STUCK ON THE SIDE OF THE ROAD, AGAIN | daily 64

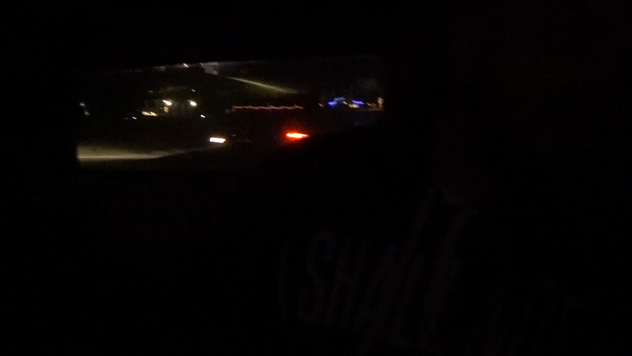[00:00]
So we got 10 to 15 minutes down the road. We are now stuck in pitch dark.